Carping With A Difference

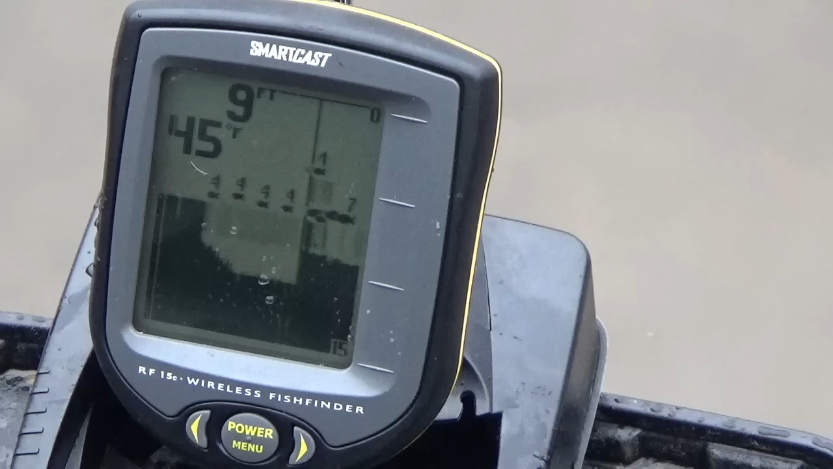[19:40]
On screen: depth 9 ft, water 45°F
Showing loads of fish there. Is that right, that? I don't know. 10 foot.
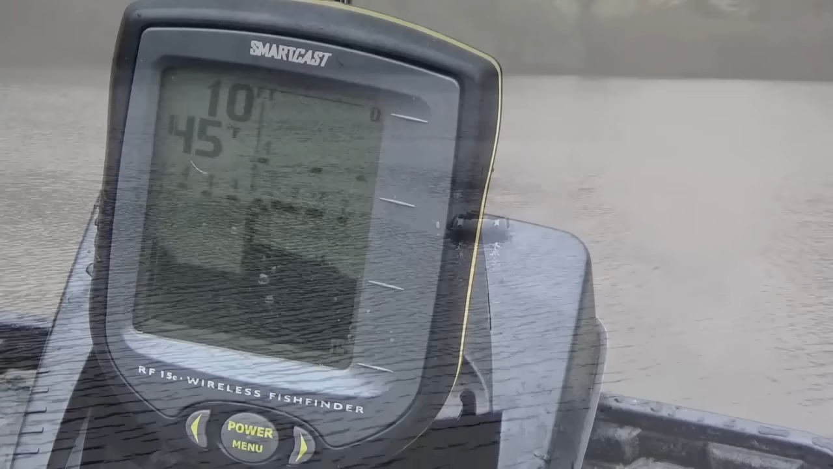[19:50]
I got to 13 foot before.